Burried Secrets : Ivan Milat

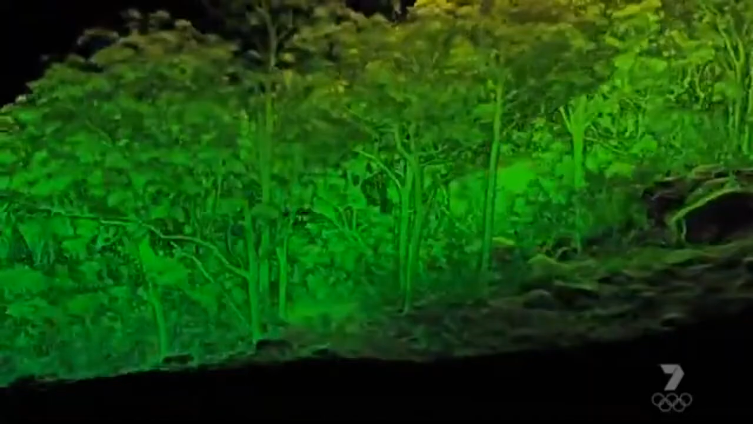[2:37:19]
With any other imaging technology, you can't really get that level of detail.
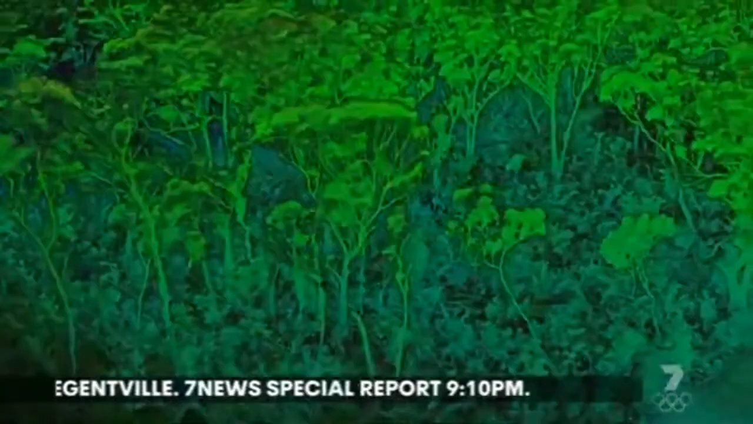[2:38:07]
You can actually remove a whole vegetation and see what's happening underneath.
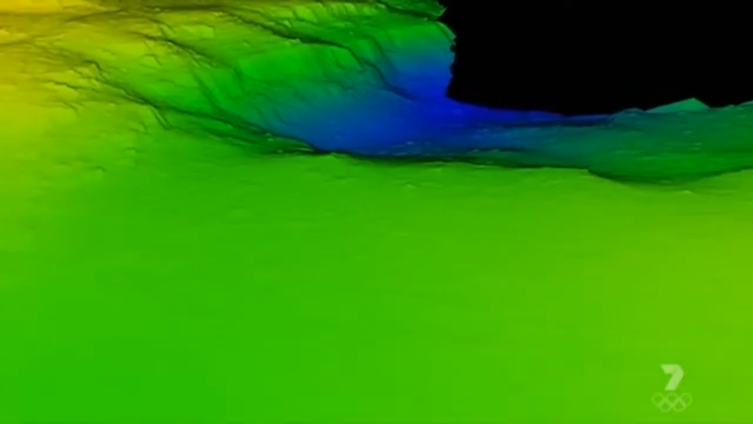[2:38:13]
You can see terrain and all the bumps and pits in very high detail.
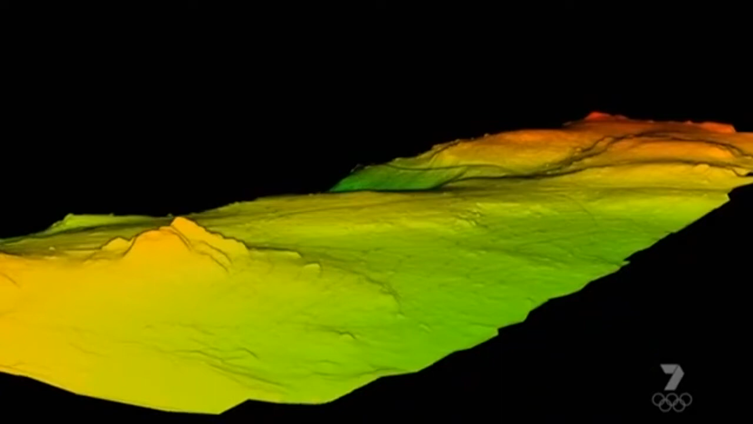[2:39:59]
Both site scans reveal unusual depressions in the terrain and hidden clearings that could be fresh killing fields for Ivan Milat.